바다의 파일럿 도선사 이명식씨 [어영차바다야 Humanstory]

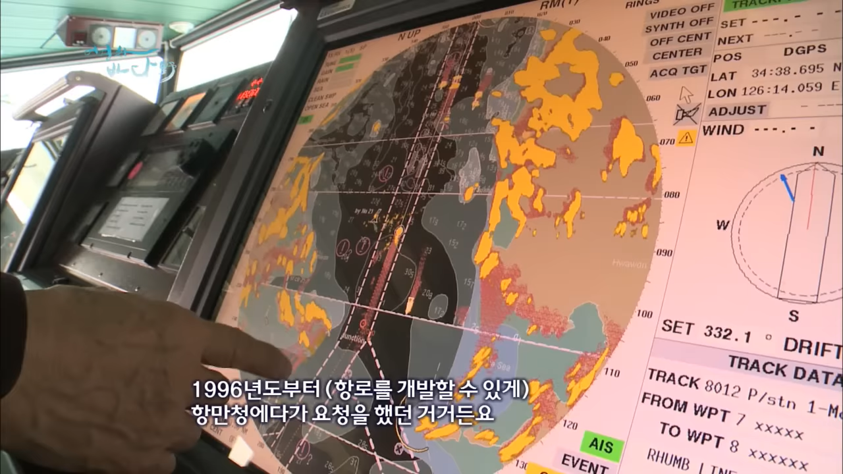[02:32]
참 요청을 했던 거거든요 출항하는 선장님들이 아주 이걸 따라서 항해하기 편리하도록 해놨다 하기
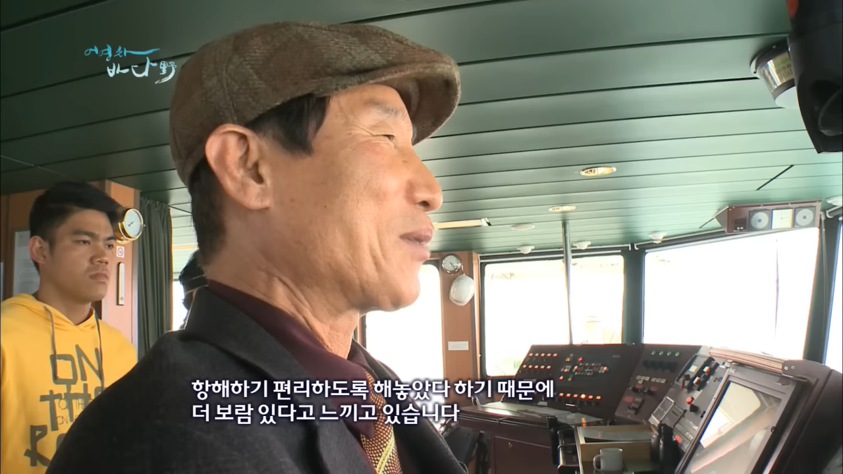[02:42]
때문에 더 참 보람이 있다고 느끼고 있습니다
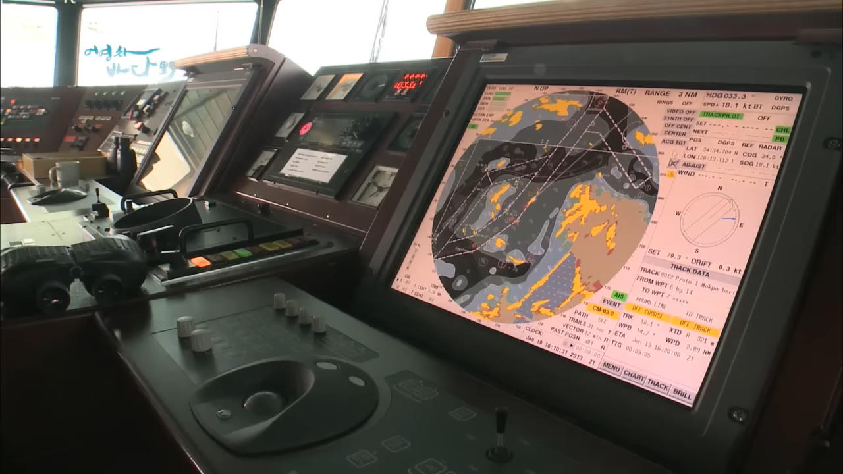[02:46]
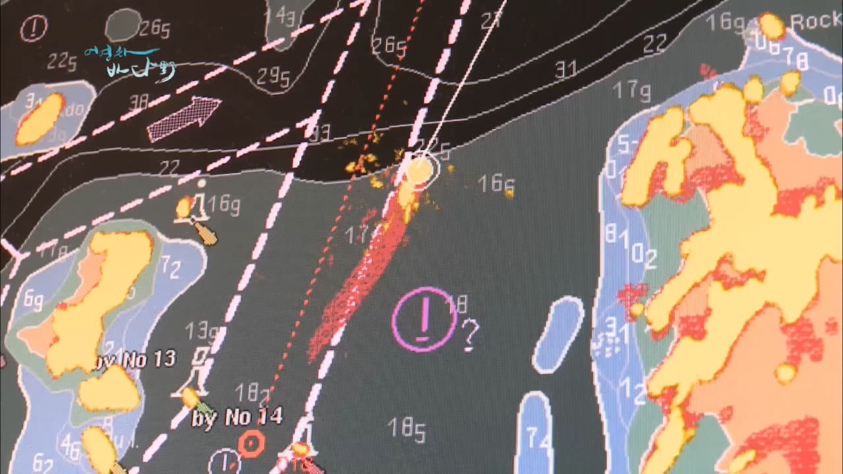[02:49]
이명식 도선사는 목포 인근의 항로를 개척한 장본인 중에 한 명인데요